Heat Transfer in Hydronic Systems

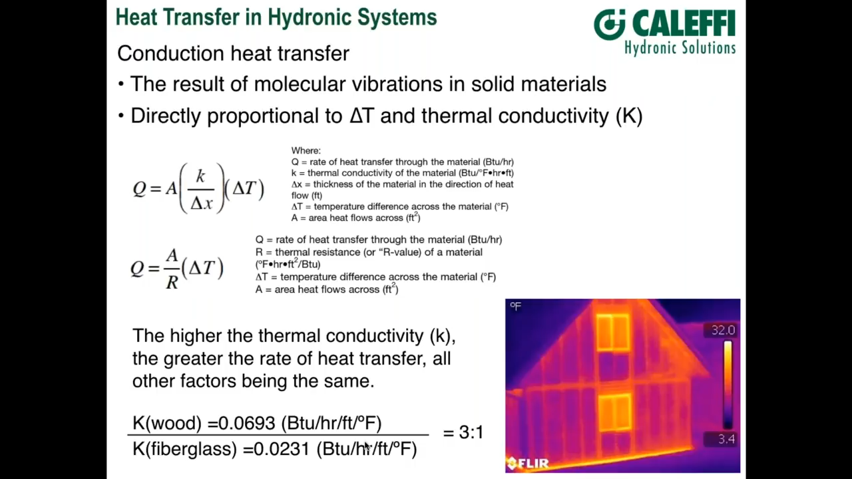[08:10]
On screen: scale top 32.0°F, scale bottom 3.4°F
I looked up the thermal conductivity of wood and compared it to fiberglass insulation. It's about a three to one ratio. And again, that shows up in that infrared thermogram as a higher surface temperature on that exterior wall where the studs are. You know, one of the best ways to tell people about conduction is say, well,
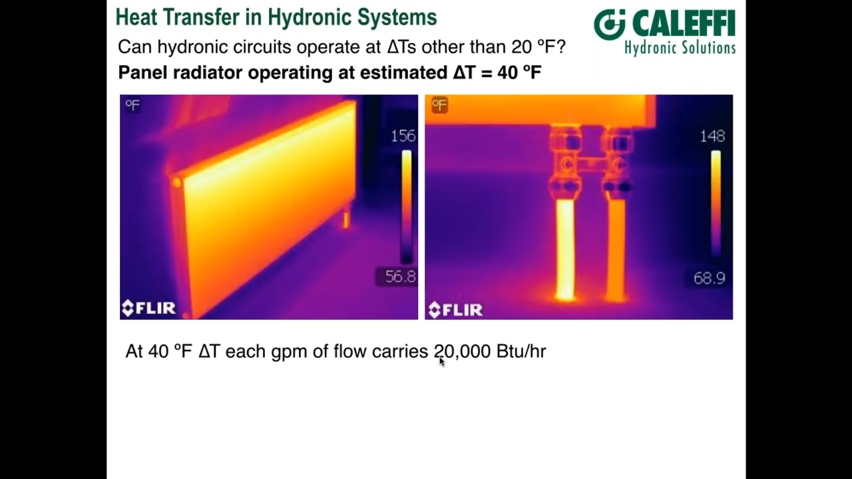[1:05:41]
So in theory, if you could create a 40 degree delta T on a hydronic system in a house like that, a one gallon per minute flow would satisfy the heating requirement of that house on a design day. Okay. Are you currently involved with applications that leverage high delta T greater than 30 degrees?